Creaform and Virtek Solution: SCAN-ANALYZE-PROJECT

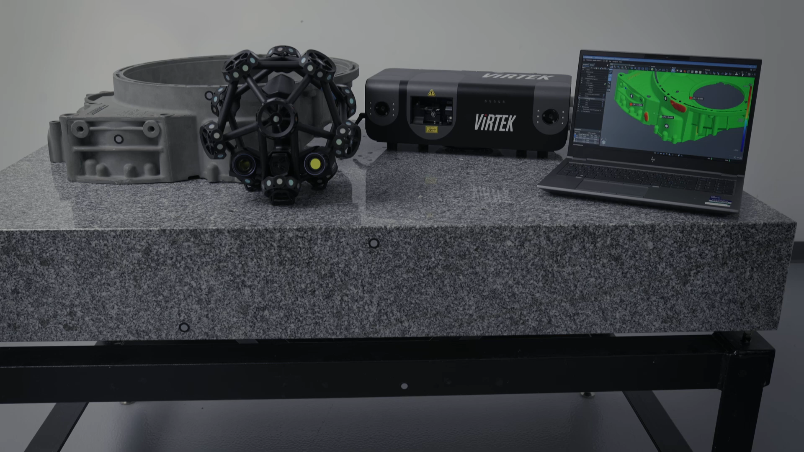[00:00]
Creaform's and Vertex unique scan, analyze,
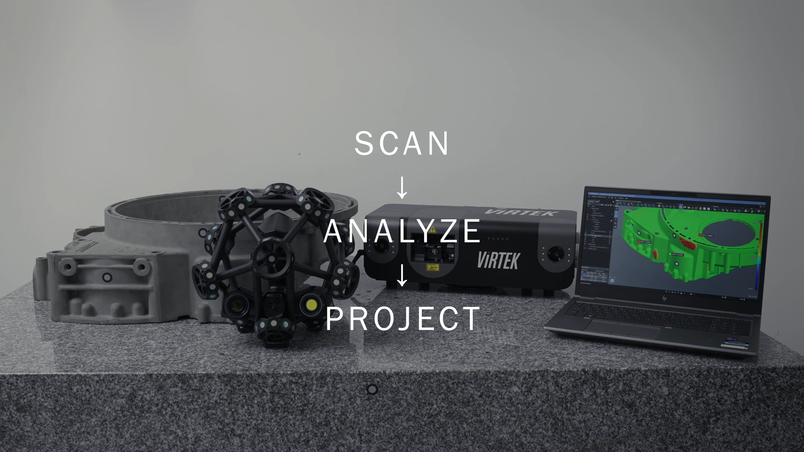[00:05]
project solution ensures precise validation and real-time operator guidance, enhancing the manufacturing of high-value parts and assemblies.
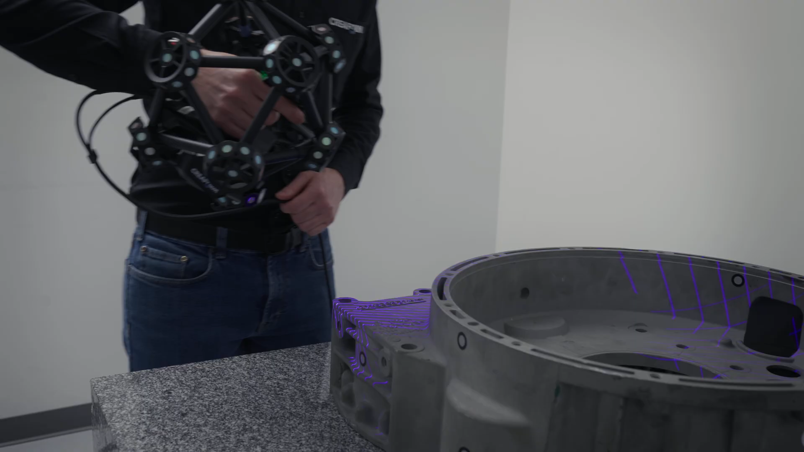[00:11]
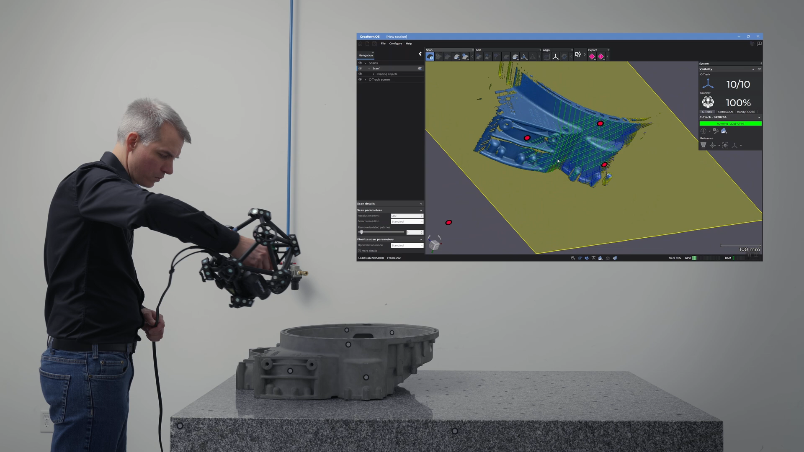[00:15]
Creaform's portable, metrology-grade 3D scanners provide real-time visualization and capture highly detailed scans of parts ranging from 1 to 15 meters,
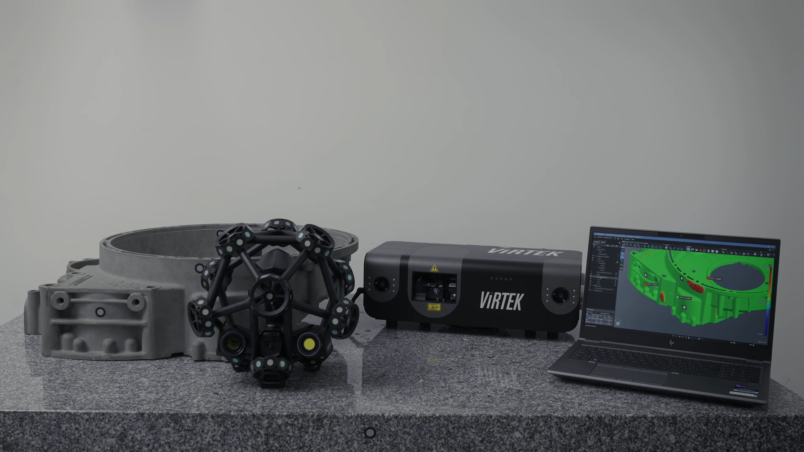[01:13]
This proven industrial solution ensures accurate performance on the shop floor in any lighting conditions.